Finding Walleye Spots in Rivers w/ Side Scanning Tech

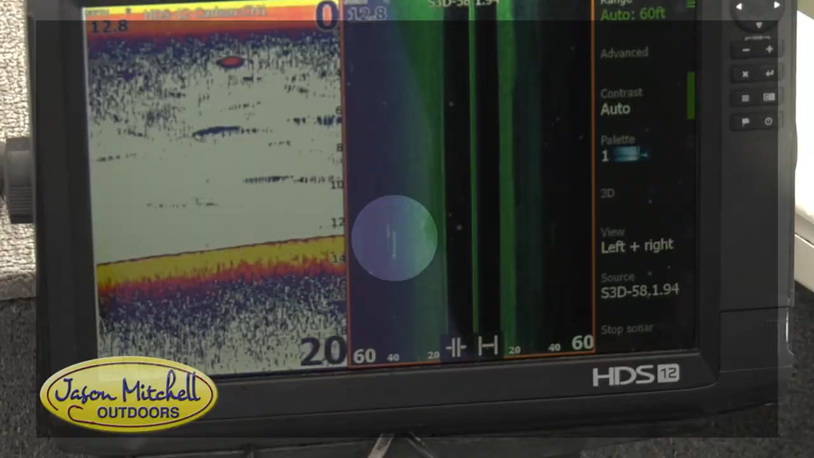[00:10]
how I describe fish is it look like almost like a little piece of rice just a little brighter longer mark
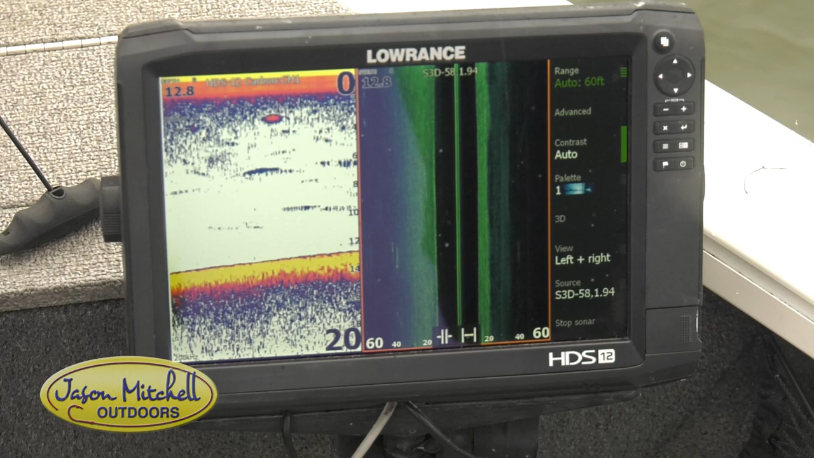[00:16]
and then there'll be a shadow next to it and typically how high the fish is off the bottom is further the shadow is from that mark but the other thing is especially with rivers is you